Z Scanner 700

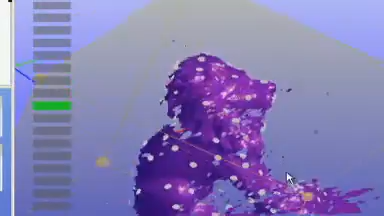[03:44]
objects unnecessary enabling accurate data capture in place plus the z scanner 700 makes designing custom fitting medical devices efficient and in the